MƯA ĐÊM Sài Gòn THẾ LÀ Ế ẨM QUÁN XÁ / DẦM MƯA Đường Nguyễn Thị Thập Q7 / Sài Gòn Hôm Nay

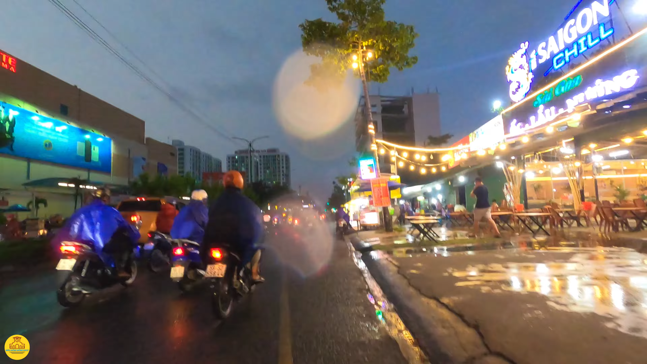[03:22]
Quán xá cũng dọn ra rồi, nhưng mà mưa rồi cũng dẹp vô, để lại mấy cái bàn bánh gạo. À, đây có bánh trung thu.
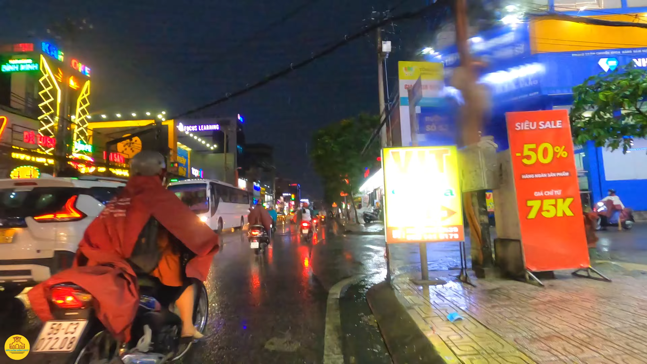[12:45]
Đường số 53. Coi quán vịt gì ba.
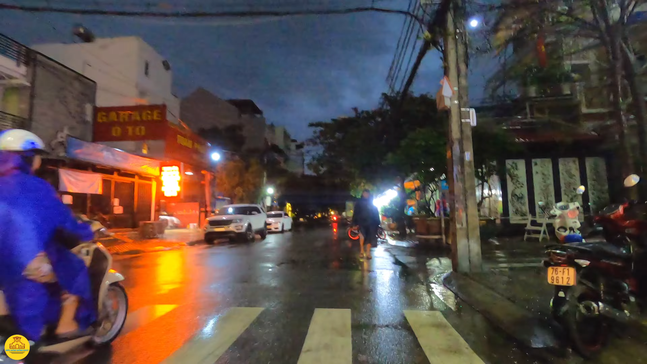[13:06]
Ồ, quán vịt gì ba nằm ở trong này ha. Xa dữ.
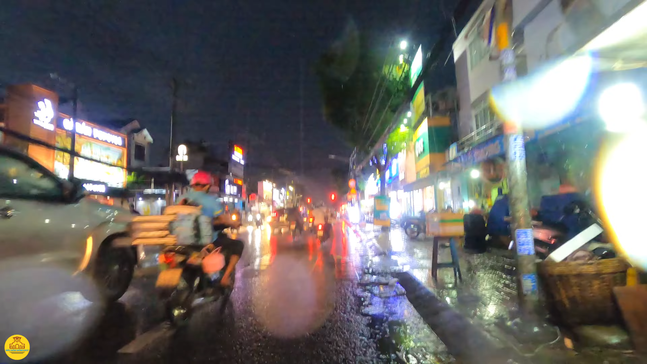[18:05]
Đó, hủ tiếu rồi đợi khách.
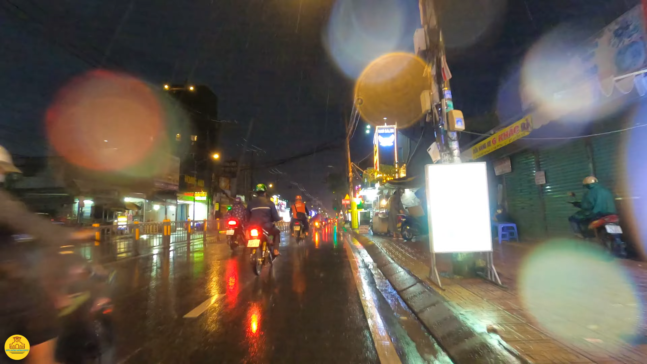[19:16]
Gà vịt quay gì này. Hủ tiếu xương 30.000.
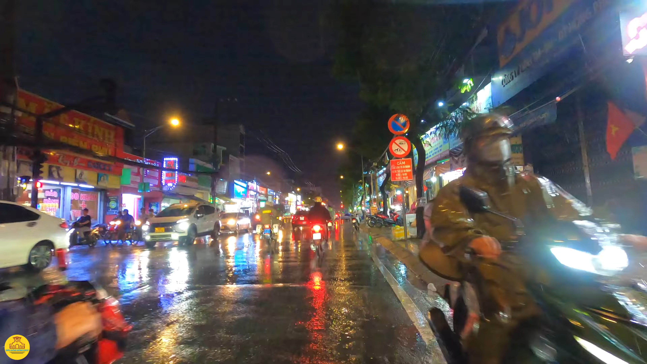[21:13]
chỗ này hình như là cấm quẹo, cấm xe hơi quay đầu quá nha. Em không thấy, bên kia không thấy, nhưng mà bên này có cái bạn cấm xe hơi quay đầu.
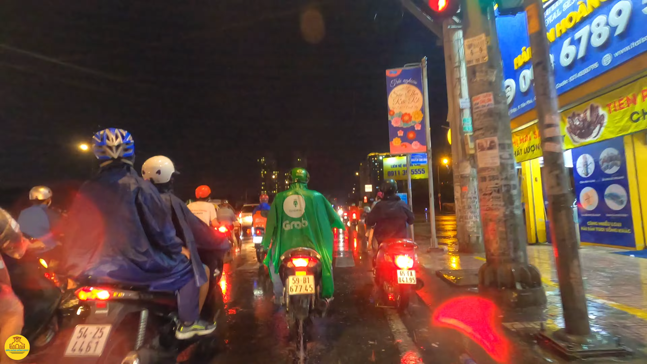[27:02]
Ngã tư này cũng nguy hiểm lắm anh chị nha.
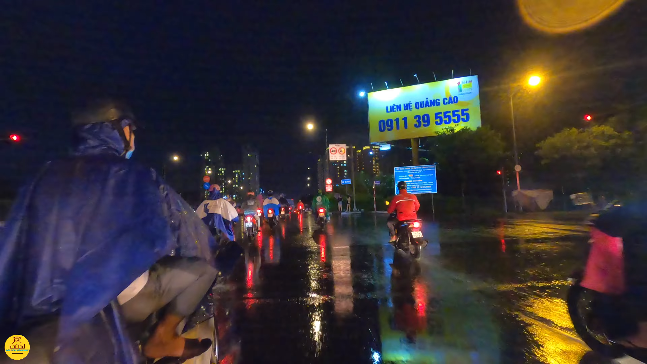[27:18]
Để xe tải, xe ben, container rồi rất là nhiều á. Đây là ngã tư đa khoa với cái cầu đa khoa.
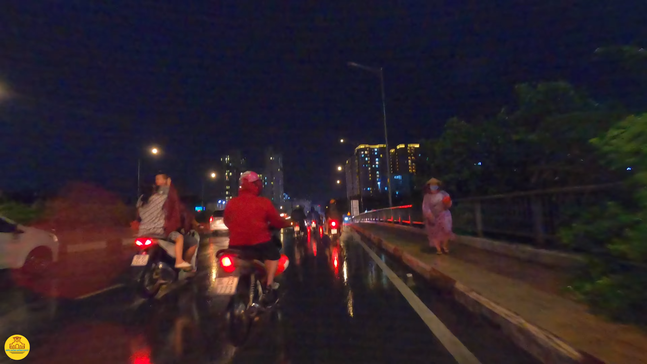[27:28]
Đèn trên cầu thì mờ căm mờ tịt.
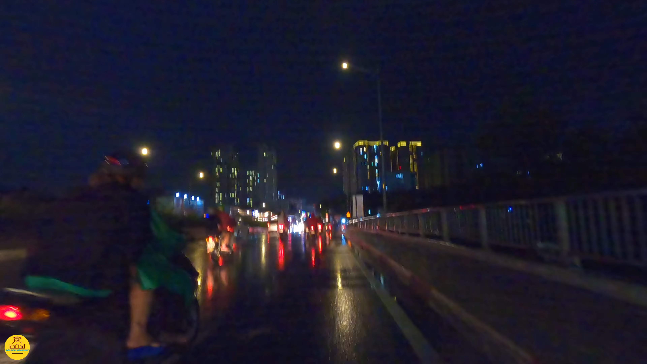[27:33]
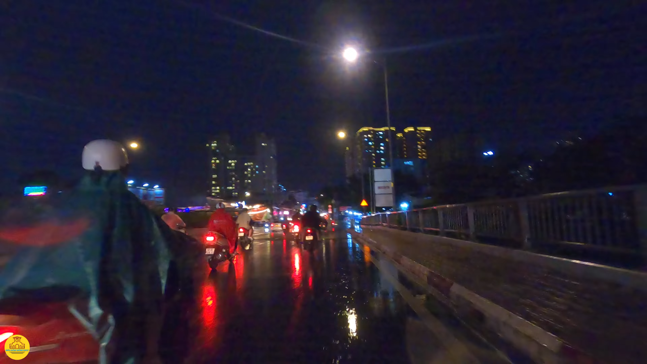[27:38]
Rồi hướng này thì anh chị chạy tới Huỳnh Tấn Phát.
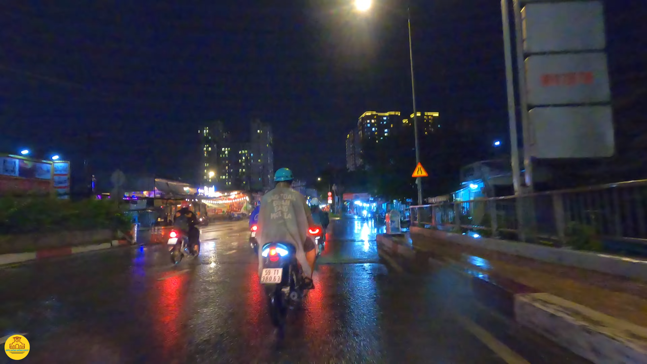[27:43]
À, mà anh chị xuống cầu ha. Đó, các cái quán vỉa hè che cái bạt ra. Đó, bên phải em là bệnh viện quận 7 này, bệnh viện đa khoa quận 7.
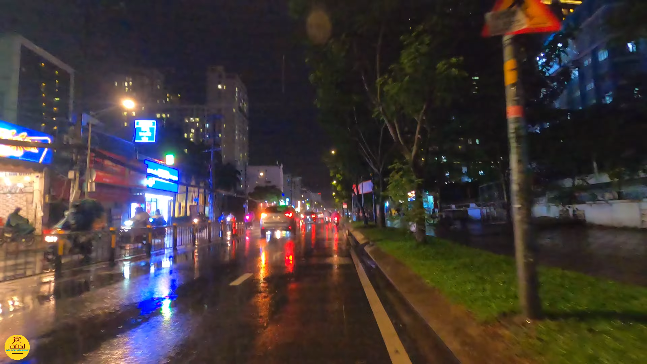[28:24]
Dưới này thì nó vắng hơn anh chị ha. À, bắt đầu tới phía trước là chúng ta tới Huỳnh Tấn Phát rồi. Bớt mưa luôn rồi anh chị.
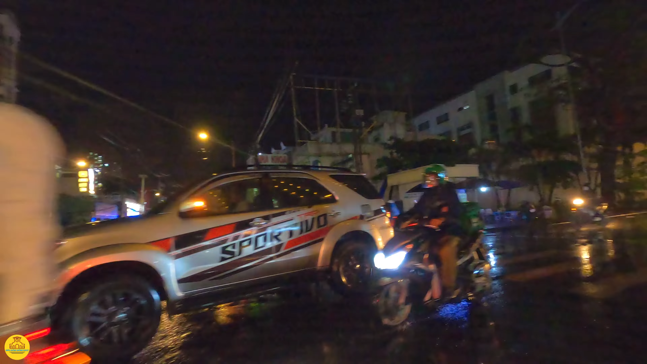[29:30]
Mấy cái quán vỉa hè trời mưa mưa như thế này ấy, không có khách.
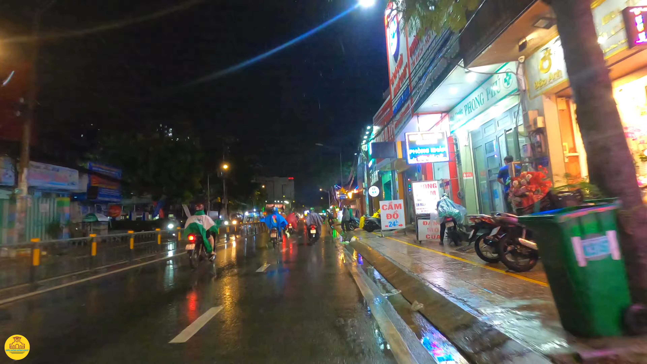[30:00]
Tới đây là em tới chuẩn bị tới đường Huỳnh Tấn Phát và Nguyễn Thị Thập anh chị. Đi thẳng lên cầu Phú Mỹ đó. Về đêm thì không biết là đêm mưa nữa thì cô bác anh chị thấy con đường này nó như thế nào ha. Hàng quán thì vẫn bán thôi, nhưng mà ế ẩm hơn. Cháo chè tổ yến. Đó, quán này là mấy cái quán hủ tiếu.
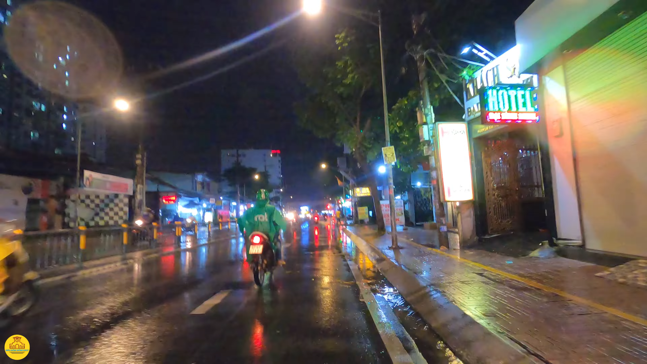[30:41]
Cơm, bún, bò kho, giò heo.
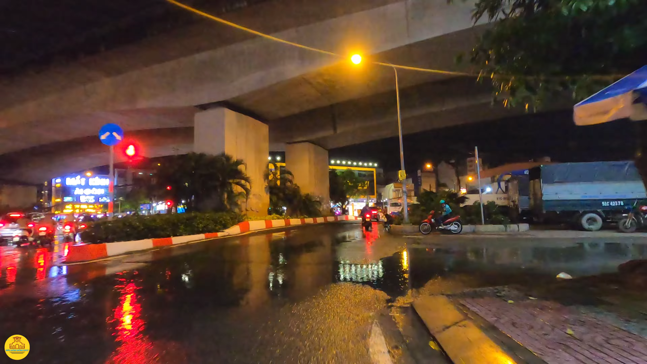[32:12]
Trời vẫn còn mưa, trời còn làm mưa.
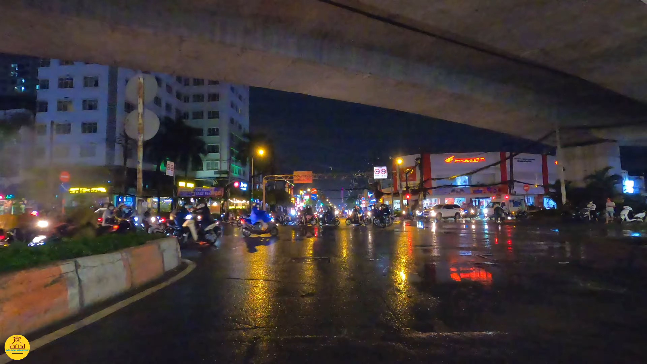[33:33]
Đi thẳng thì anh chị đi về khu chế xuất Tân Thuận ha. Bên phải anh chị đi lên cầu Phú Mỹ và đi lên đường Tàu Trí, về đường Tàu Trí.
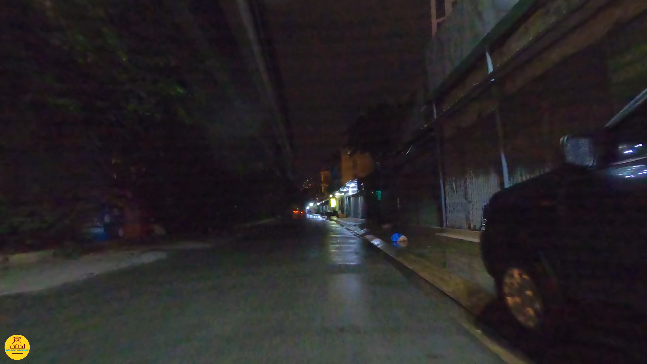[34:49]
Xuống đây không biết là có hướng quẹo lại không. Trời, tới này tối thui luôn á anh chị. Có đèn xe mà nó cũng không có.